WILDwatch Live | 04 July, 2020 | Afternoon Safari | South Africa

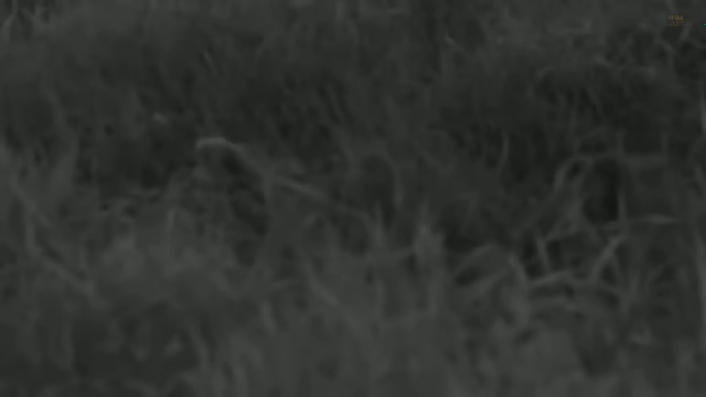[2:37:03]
that we've caught up with all five of the young male lions of the Biola Pride, and they seem to be making their way back towards a bit of a ravine. And this is, remember earlier I said that their mothers had left them to go hunting, and apparently that happened sometime this morning, speaking to the other vehicles that were in the area. So it looked like these youngsters took themselves for a little bit of a walk, walking around, exploring and playing.
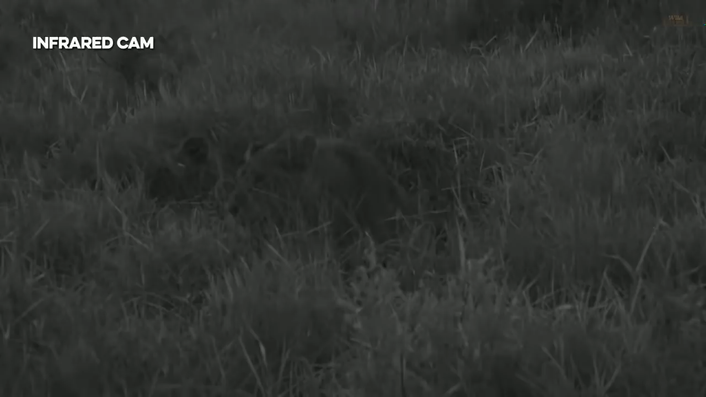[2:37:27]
But now they've come back to more or less the spot where their mothers left them, just so that when the lionesses do come back, they'll be able to find them pretty easily and without too much of a hassle. How magnificent is that, though?
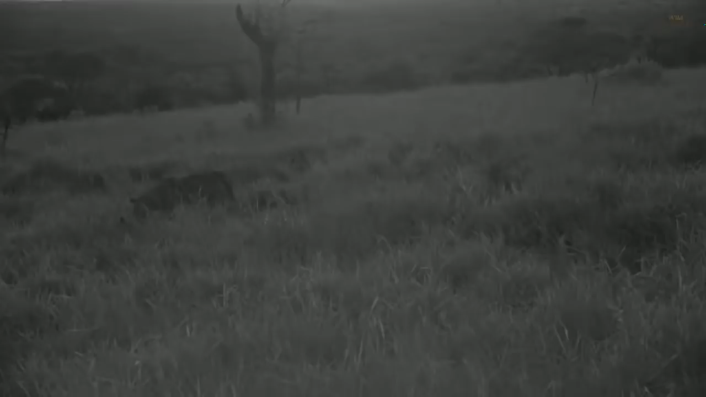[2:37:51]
Oh, lions in the long grass with a gorgeous, gorgeous horizon in the distance.
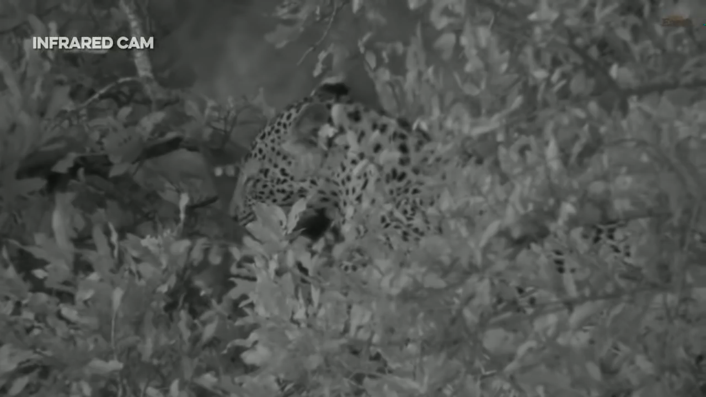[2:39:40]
So he went down and he actually stepped on the branch just below the carcass, and he's using the bottom branch,
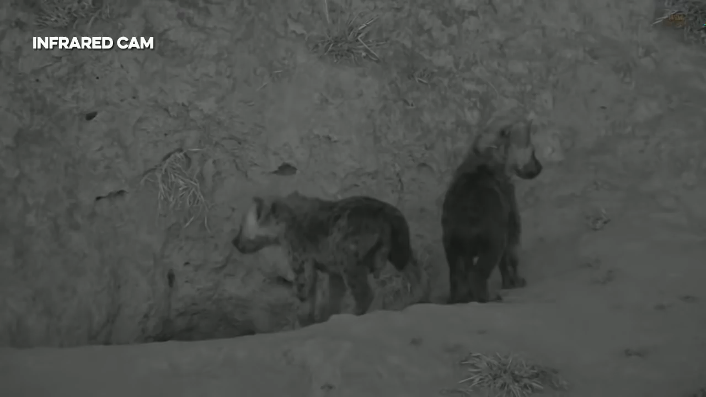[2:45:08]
Okay. I don't really want to scare them by turning my engine on, but we do have a policy here that with cubs, you do not stay without an adult, and Ribbon's gone, and Indibele's gone. So we must leave, and I'm sure as soon as I turn my engine on, they're going to scatter in. Bye, little ones. Just like I predicted. There we go. But we must leave.